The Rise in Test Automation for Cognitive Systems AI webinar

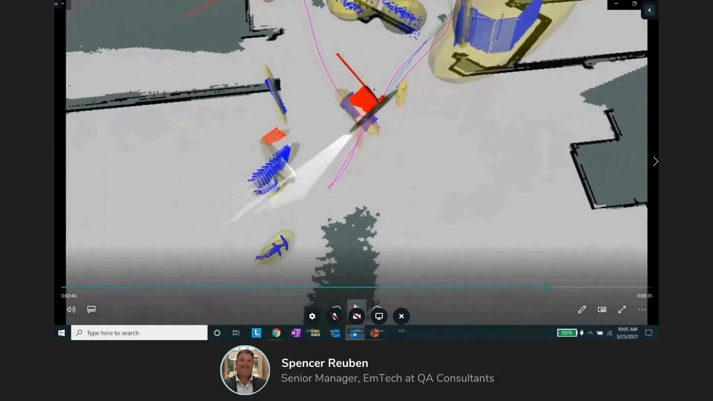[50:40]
The robot has no idea where it is on the map.